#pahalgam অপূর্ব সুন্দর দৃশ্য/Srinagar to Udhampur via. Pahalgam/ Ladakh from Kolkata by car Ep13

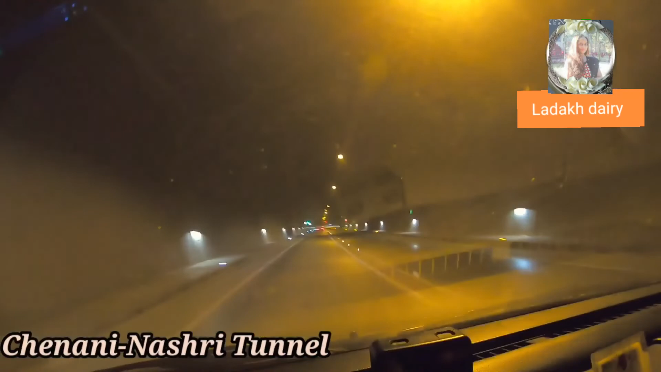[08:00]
আমরা নৌসেরা চেনারি টানেলের মধ্যে 9 কিলোমিটার টানেল, এটাই প্রথম টানেল হবে।